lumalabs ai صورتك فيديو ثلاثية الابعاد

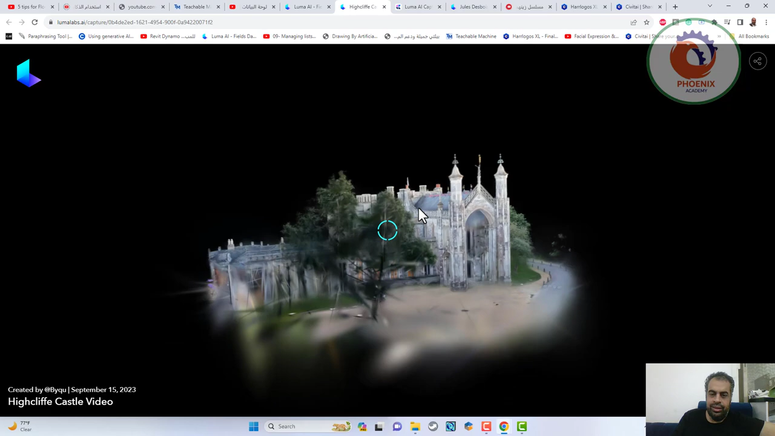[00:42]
انا بحرك هو تقدر تريف عليه من جماعي النواحي تقدر ان انت تتقرب منه وتتبعد زي ما انت عايز.